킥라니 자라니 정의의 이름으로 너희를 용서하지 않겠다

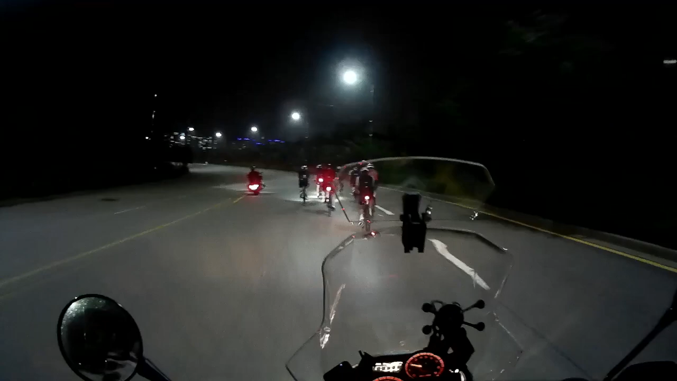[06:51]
킥보드가 무적이 되는 상황이 되는 겁니다 자전거가 지나가다가 뭐 어떤 도로교통법에 신호위반을 한다든지 차도로 내려와서 달리다가 신호위반을
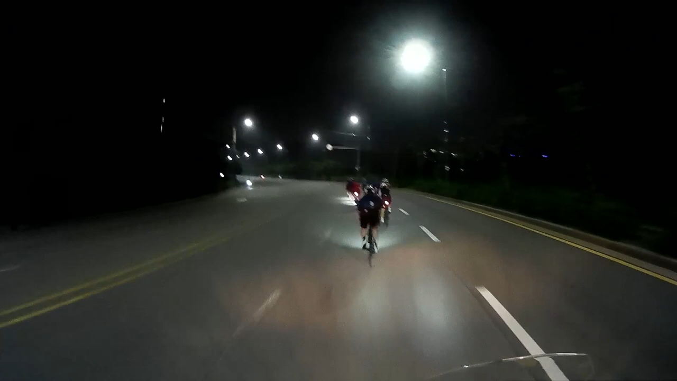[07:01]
한다든지 아니면 뭐 불법으로 뭐 횡단보도 같은 경우에는 자전거는 내려서 끌고 가게 되어 있는데 그러지 않고 그냥 타고 지나간다든지 통제할 수 없게 됩니다
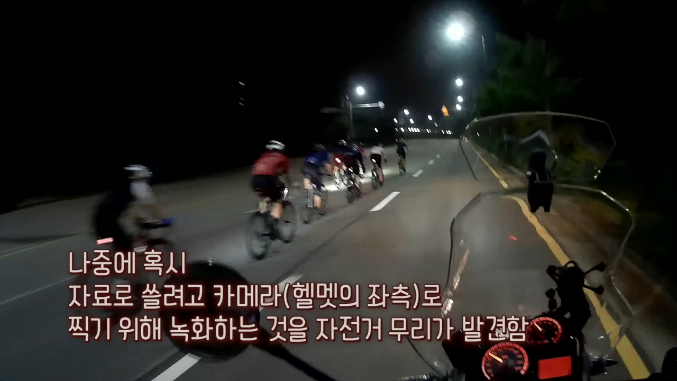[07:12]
다 찍을 수는 없었지만 제가 찍은 이 영상들만 봐도 도로를 점거하고 달리는 자전거들 그리고 신호위반하는 자전거들 그리고 차선의 가운데를 딱
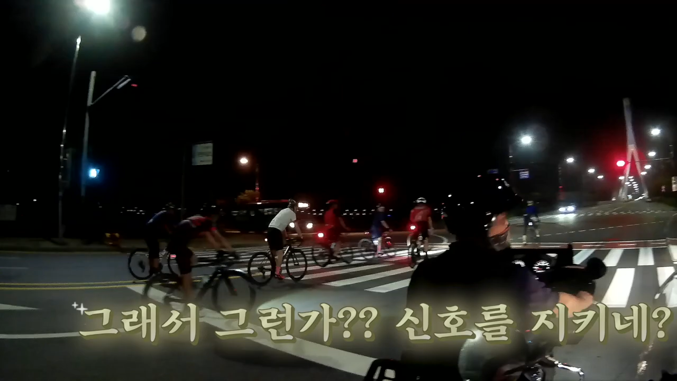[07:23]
지키면서 달리거나 이런 것들을 아주 비일비재하게 볼 수 있습니다